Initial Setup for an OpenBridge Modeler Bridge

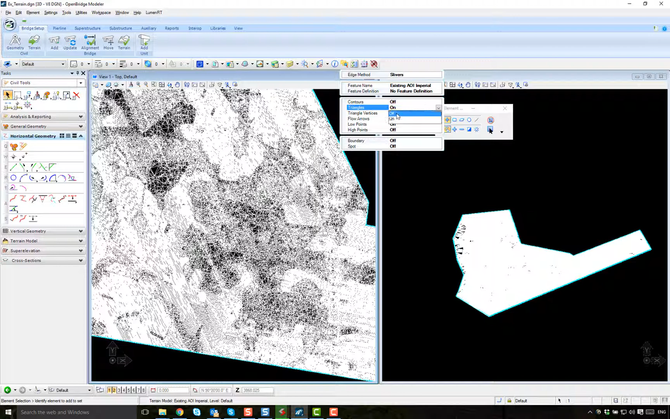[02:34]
I just want the border. Okay, so the information is still going to be red, but just for displaying purposes. I just want to save it like that.
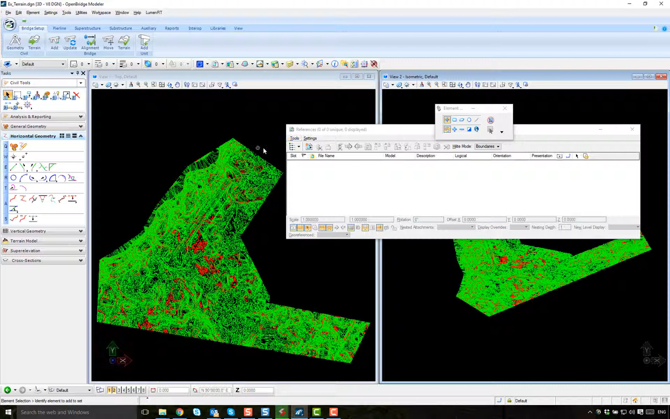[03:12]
not only to change the display, right, but the save setting is the display.